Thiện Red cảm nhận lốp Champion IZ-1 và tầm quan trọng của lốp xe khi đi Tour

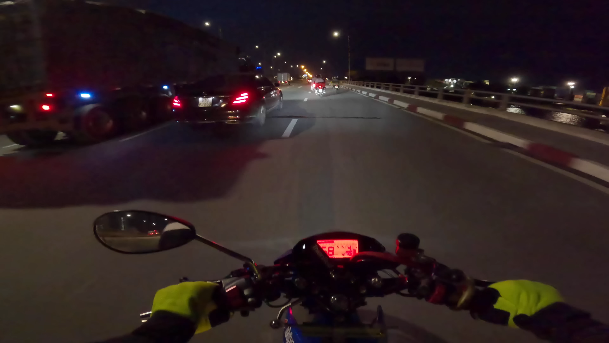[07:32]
Mùa này mưa anh em ơi, hiu quá. Không biết hôm nay đi có dính mưa không? Hy vọng là đi chơi không bị dính mưa. Chiều gì ổng mưa cũng được. Mới sáng sớm mà gió quá trời gió. Mình cảm giác là có mưa anh em ơi. Rồi xong, mới sáng sớm mà mưa rồi.
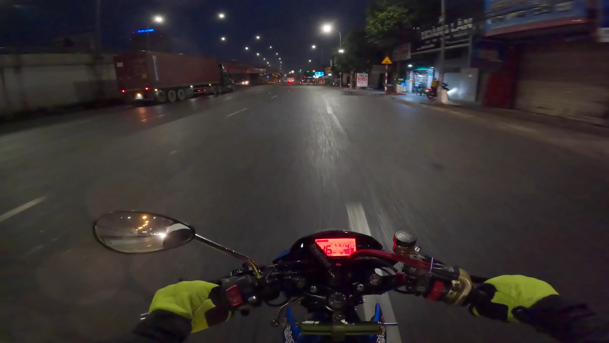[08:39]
Trời ơi, trời ơi là trời. Trời mưa này chắc là mình không có quay được anh em. Mưa này mình phải tháo camera mình cất vô, không khéo là nó hư cái cam luôn.
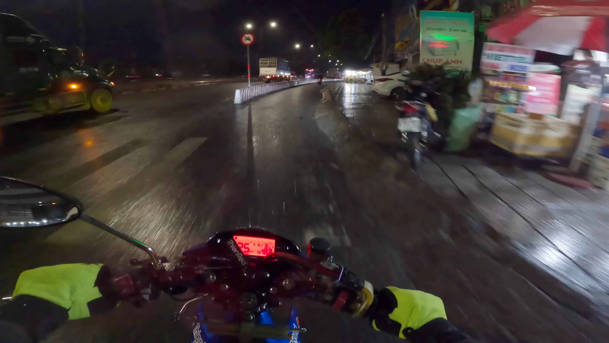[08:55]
Tắp vô, tắp vô, tắp vô, tắp vô, tắp vô, kiếm chỗ nào tắp vô.